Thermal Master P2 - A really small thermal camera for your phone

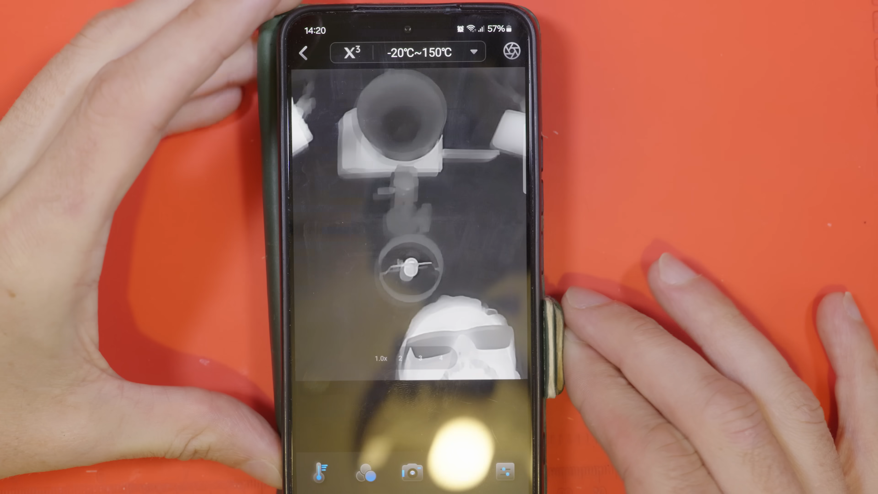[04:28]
Well there's a temperature range at the top.
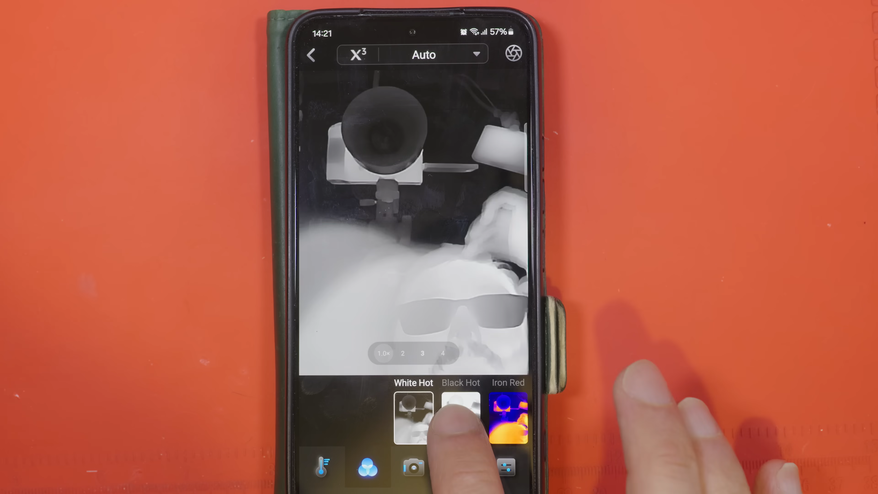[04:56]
We can also add points and lines for measurement points. We can choose our colour scheme.
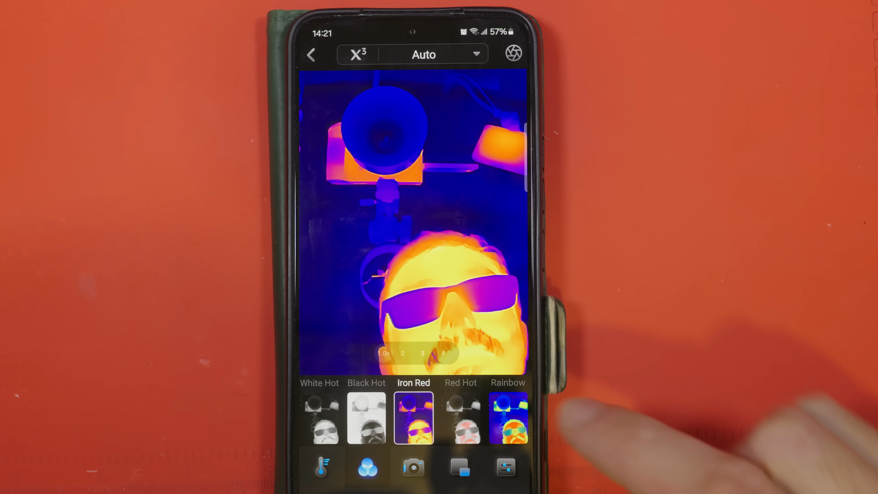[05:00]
I'm just going to stick with this what I would say is a normal colour scheme for a thermal camera and
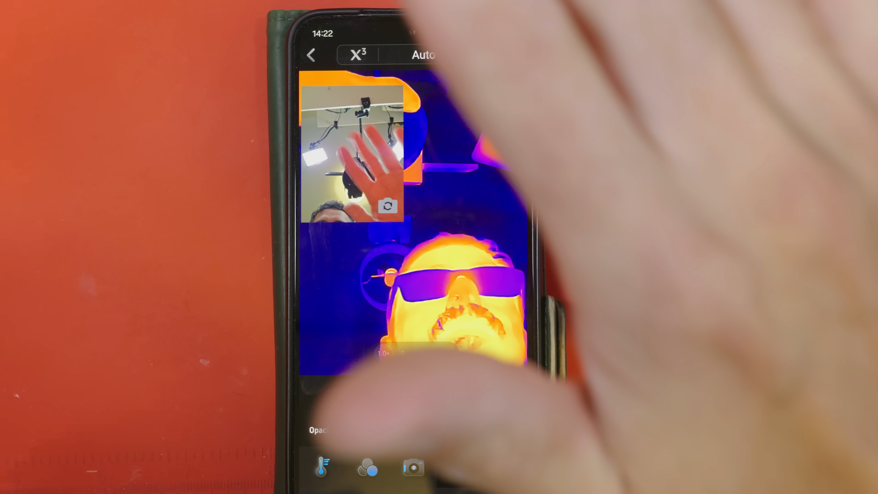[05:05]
you can have picture in picture which you can set an opacity to and you can enlarge to roughly match up with the image from the thermal camera.
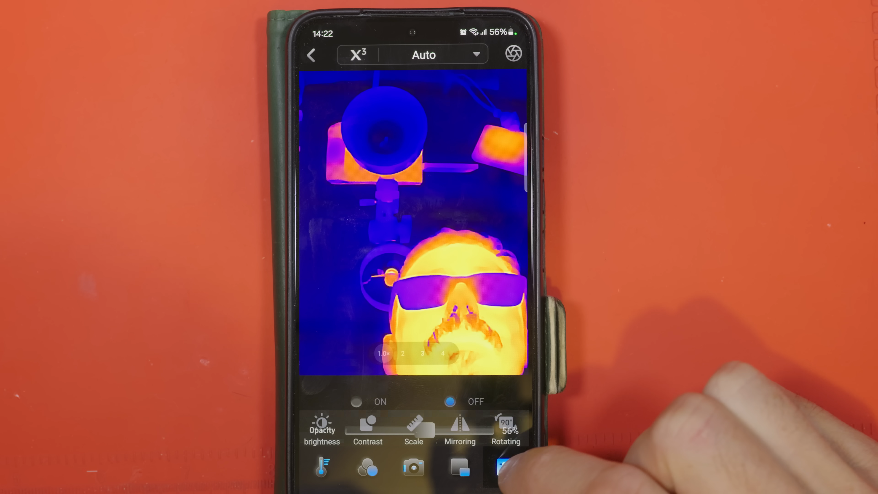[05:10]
We've also got some basic stuff like brightness and contrast, mirroring and rotation and in the middle we can click the camera here in order to take
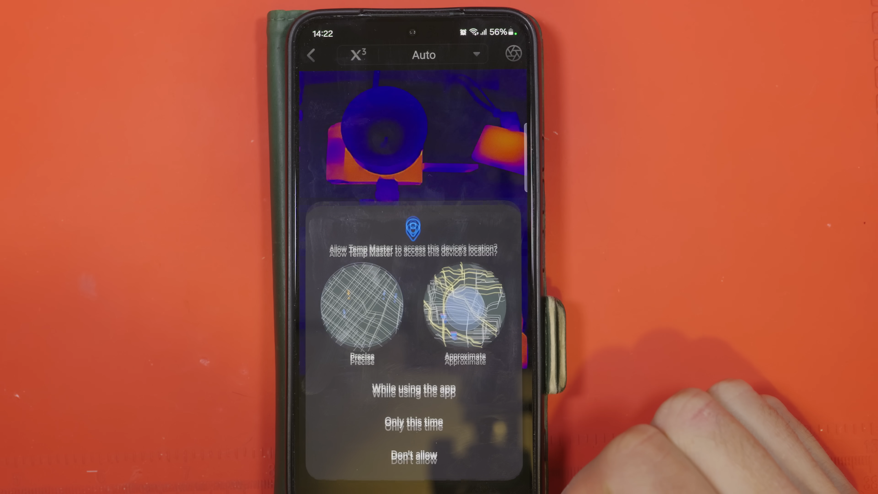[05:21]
pictures or record videos once you give it permission. There we are, there's my first picture right up my nose.
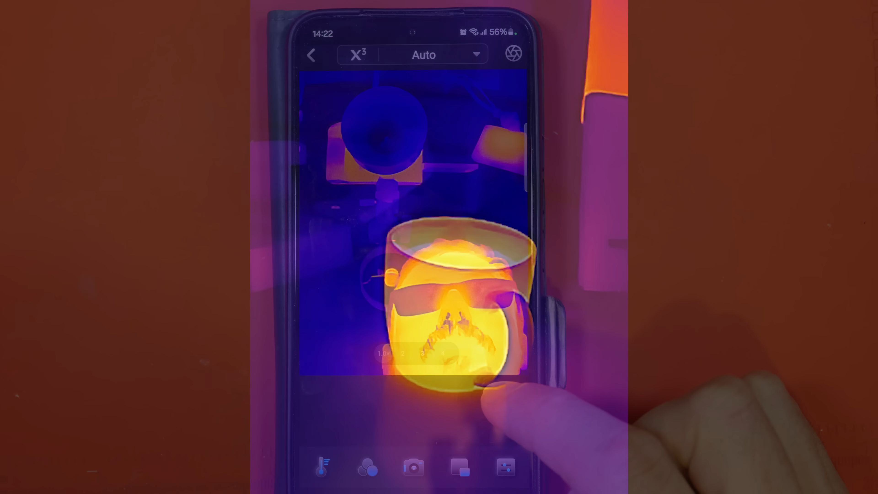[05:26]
So I'm going to play with it now. Here's my cup of tea and I've added a measurement point.
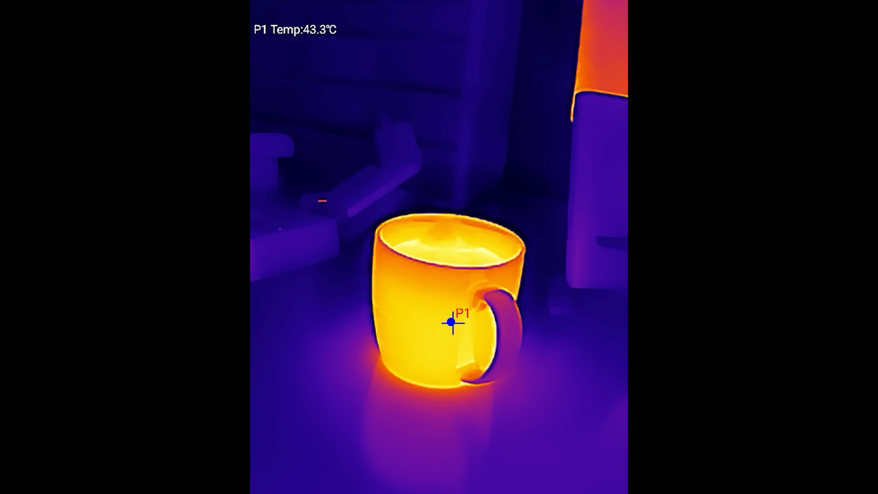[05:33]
On screen: spot 43.3°C
What it doesn't do by default is highlight the hottest point in the image which may or may not be a problem for you. It's not a problem for me. So my cup of tea or at least my mug is about 43 degrees right now.
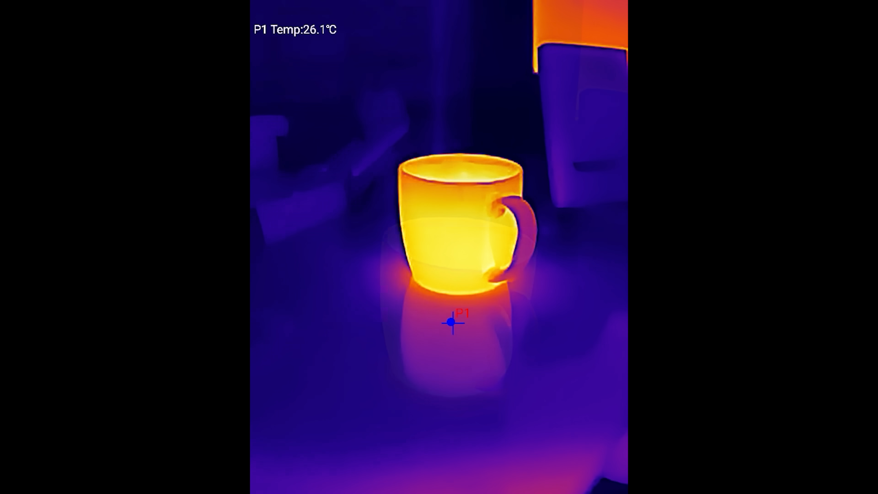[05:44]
On screen: spot 26.1°C
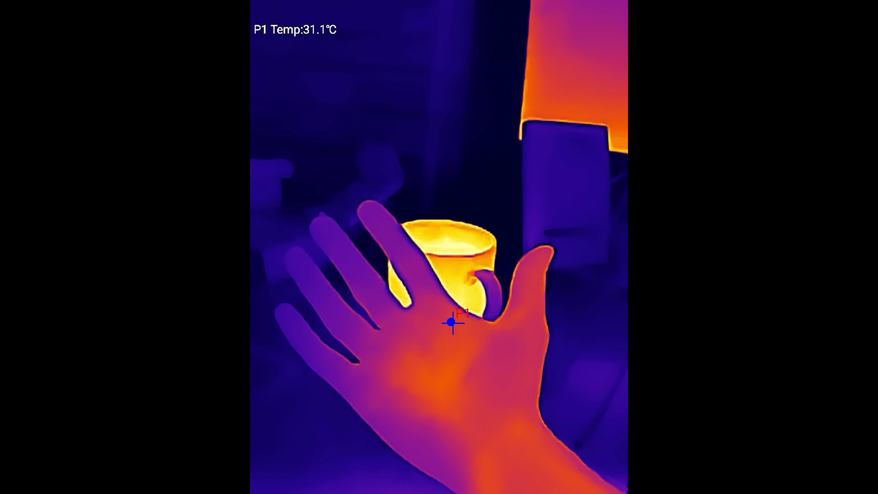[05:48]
On screen: spot 31.1°C
I can see the reflection of it in the desk and notice how the picture is so smooth. It almost looks like a cell shaded kind of computer game.
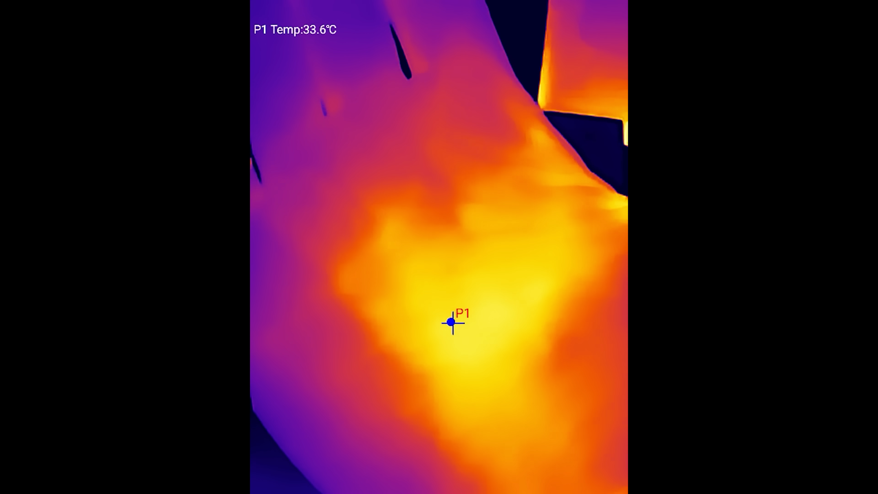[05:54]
On screen: spot 33.6°C
This is the AI image processing algorithm which is kind of cool I think.
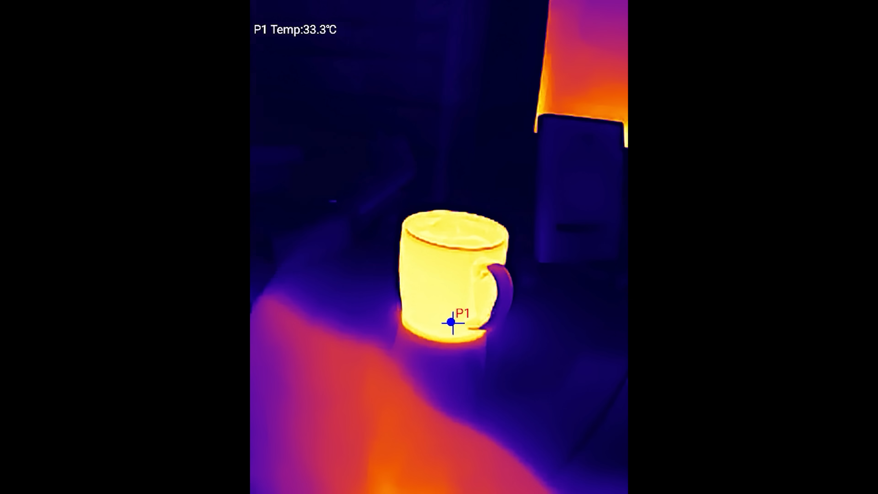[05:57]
On screen: spot 33.3°C
I think it makes it look really nice.
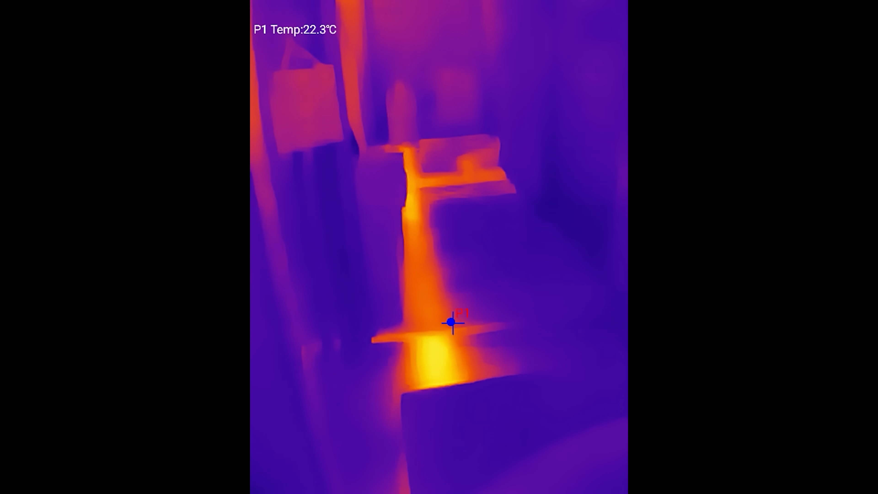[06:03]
On screen: spot 22.3°C
I also noticed when I was messing around with it that I can see where the pipes go under my floorboards. I've not used the thermal camera with the heating on yet because I've only had one in the summer but that's really useful. It explains why my cat always sits somewhere along that line on the landing.
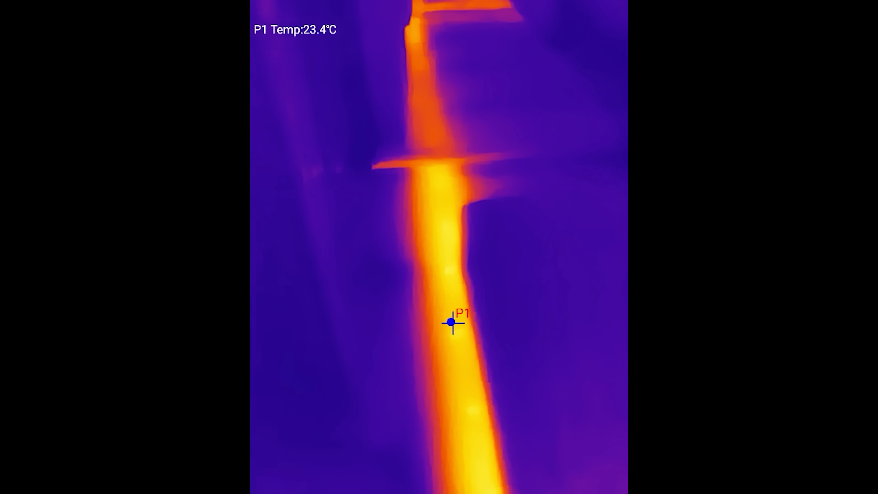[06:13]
On screen: spot 23.4°C
Closing in on the cup of tea, the close up performance on this lens,
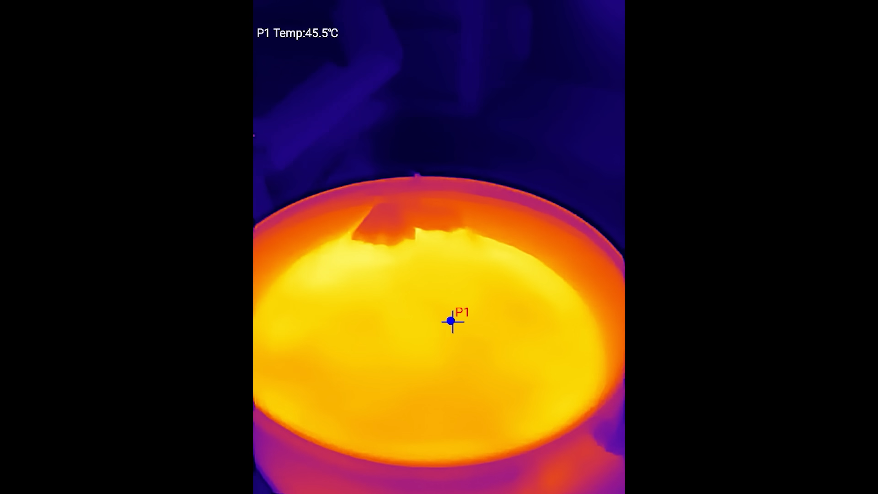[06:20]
On screen: spot 45.5°C
it's not a macro lens,
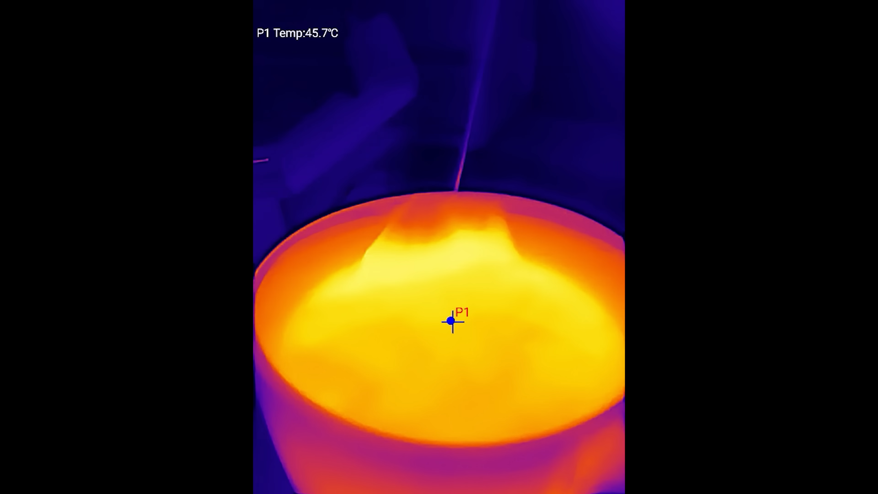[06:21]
On screen: spot 45.7°C
isn't the best but that's just not what it was built for.
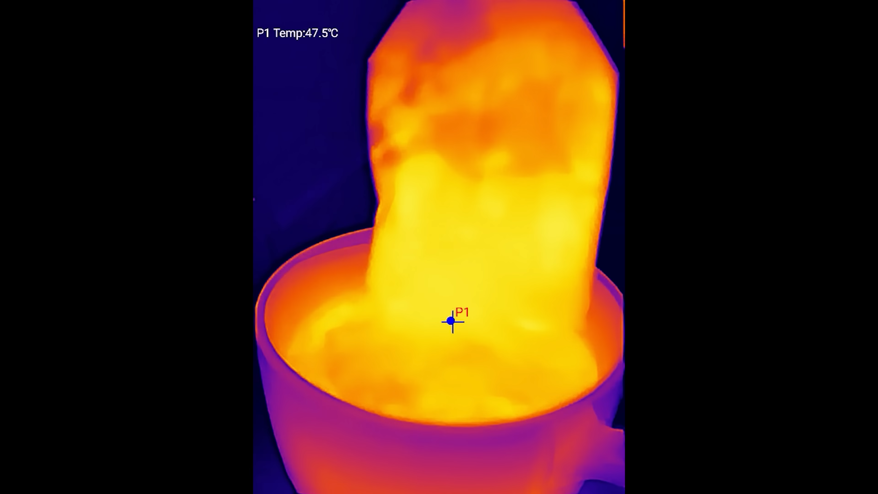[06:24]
On screen: spot 47.5°C
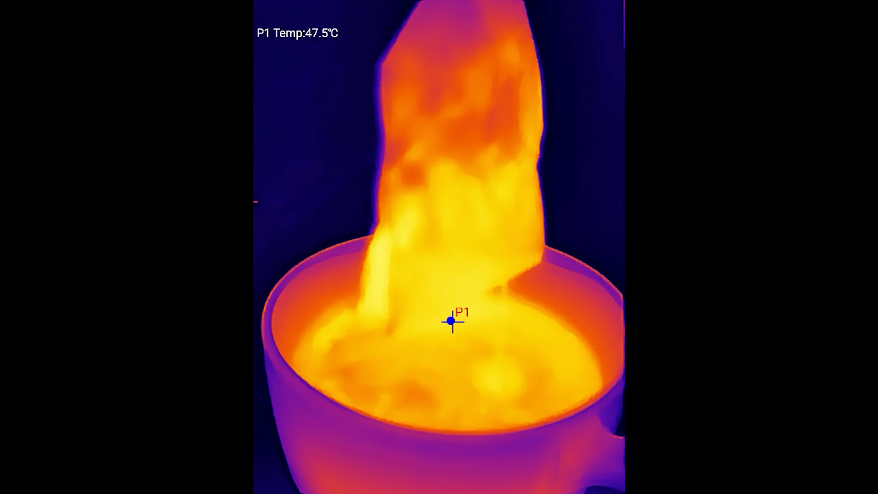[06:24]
On screen: spot 47.5°C
We'll look at that in more detail soon. I'm just showing you how smooth this picture looks with the AI image algorithm.